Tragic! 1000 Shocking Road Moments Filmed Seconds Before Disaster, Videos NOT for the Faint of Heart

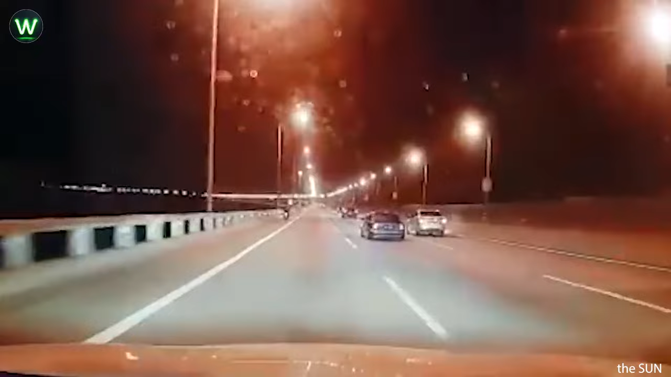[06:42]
following a collision with a Toyota Vios along KM4 on the mainland-bound side of the bridge.